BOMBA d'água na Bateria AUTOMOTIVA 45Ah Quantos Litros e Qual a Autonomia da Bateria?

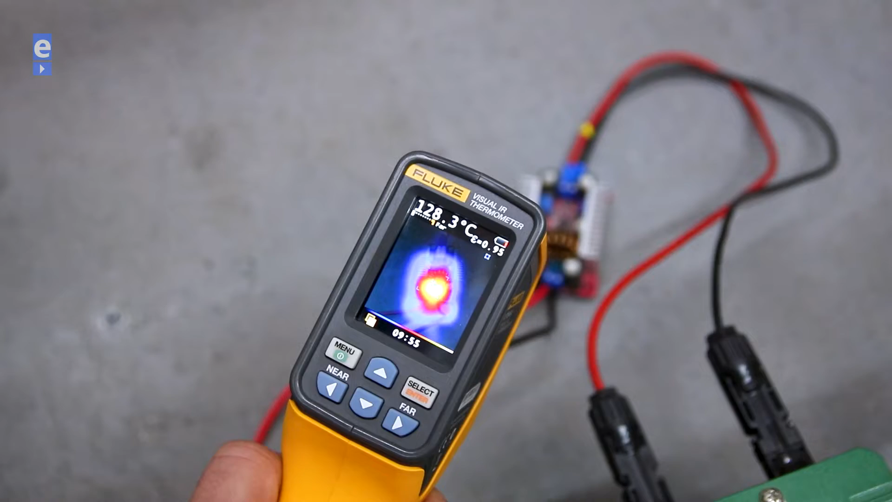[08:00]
On screen: spot 128.3°C
Olha só a temperatura aqui, eu não sei nem se ele vai aguentar, tá? Mas olha aí, 135 graus, meu, ele está muito alto.